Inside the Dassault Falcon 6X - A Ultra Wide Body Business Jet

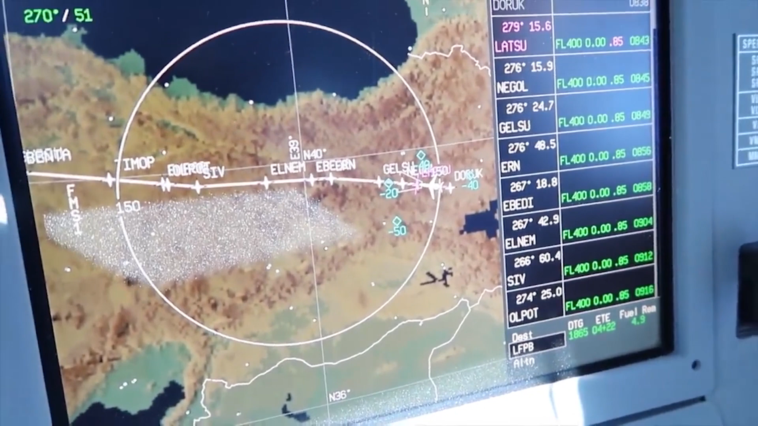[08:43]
allowing pilots and flight operations to plan and manage their missions.
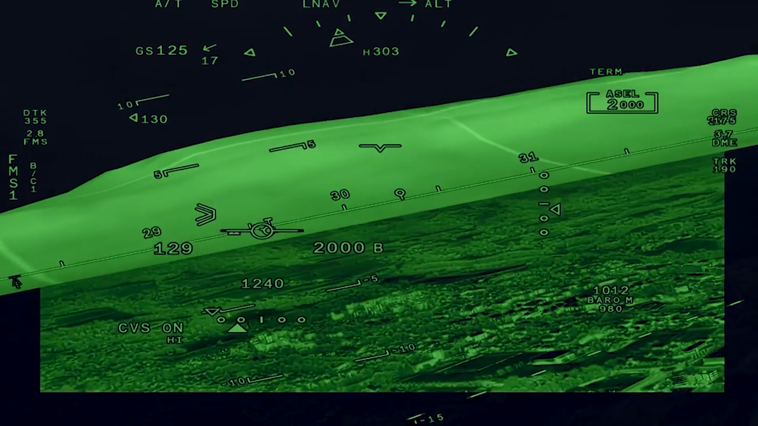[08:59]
The Falcon Eye, the world's first integrated vision system for business jets, is also featured on the 6X.